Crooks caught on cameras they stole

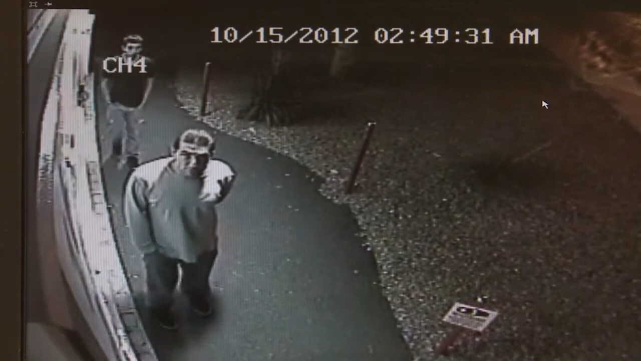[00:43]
ON THE RIGHT SIDE OF THE SCREEN, A SIGN POSTED THEY'RE BEING WATCHED BY SURVEILLANCE CAMERAS, AND THEY KNOW IT. IN FACT, THAT'S WHAT'S CAUGHT THEIR EYE.